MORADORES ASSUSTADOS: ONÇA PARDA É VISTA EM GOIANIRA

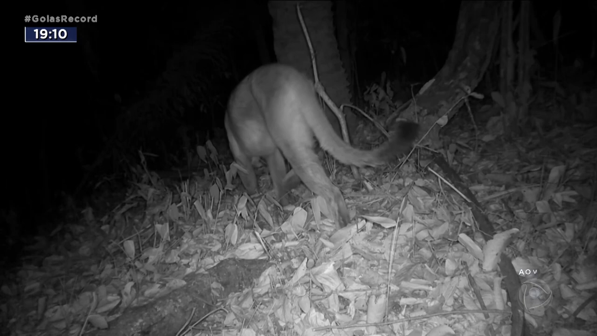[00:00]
As imagens da câmera instalada pelos chacareiros mostram a onça andando no meio da mata. É uma onça parda, também conhecida como sussuarana, adulta e de grande porte.
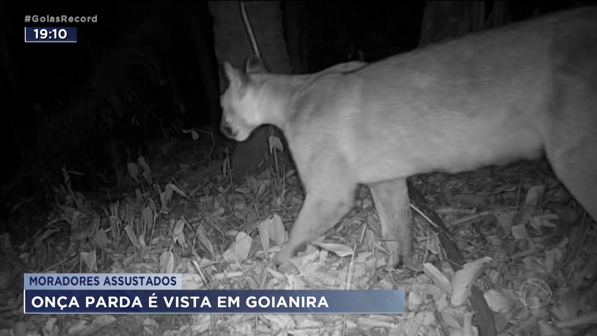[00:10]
Há 15 dias, ela dá indícios de que está rondando essa região de chácaras na região metropolitana de Goiânia.